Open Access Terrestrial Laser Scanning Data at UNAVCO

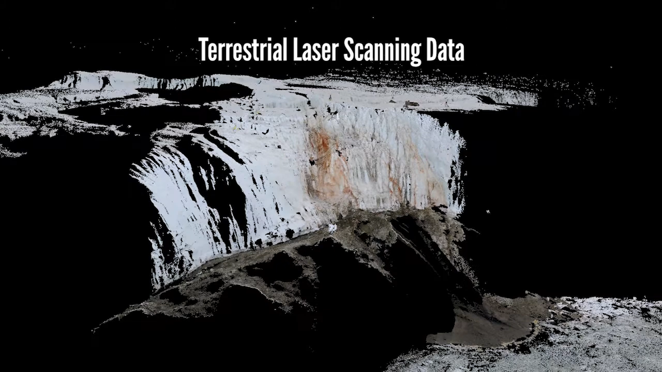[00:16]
With TLS data, UNAVCO community scientists study landslide deformation, earthquake faulting, or glacial evolution.